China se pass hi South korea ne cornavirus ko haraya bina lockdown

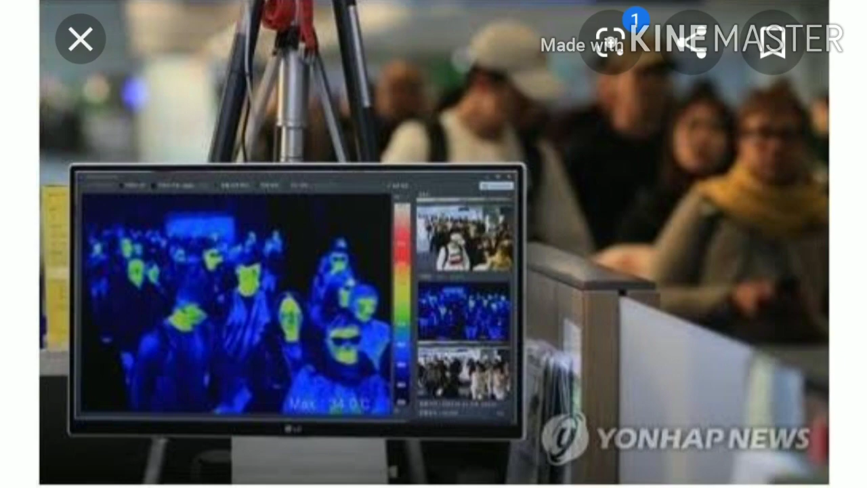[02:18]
لوگوں کے بخار کے سنکرمن جاچنے کے لیے بھی سرکار نے بڑی امارتے ہیں ہوتلیں ہوتلوں اور پارکنگ اور پبلک پلیس میں
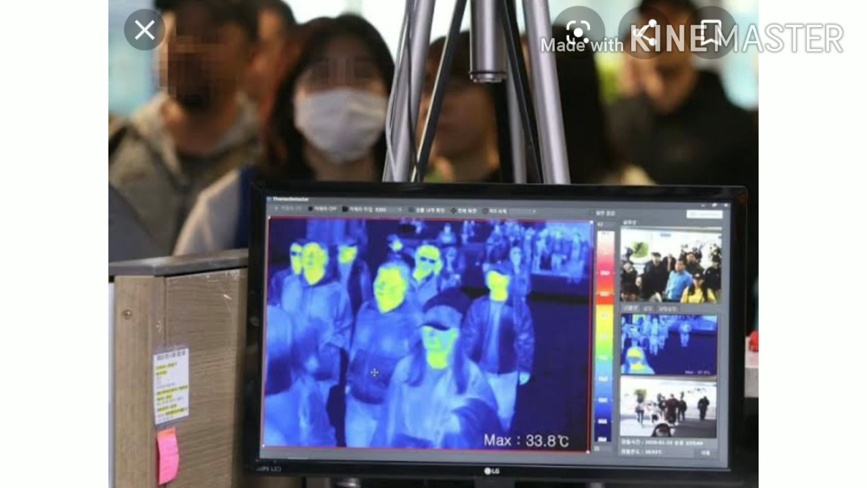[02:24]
On screen: max 33.8°C
تھرمل ایمیزنگ کیمرے لگائیں جس سے بخار کا پتہ چلتا ہے جنوری میں پہلا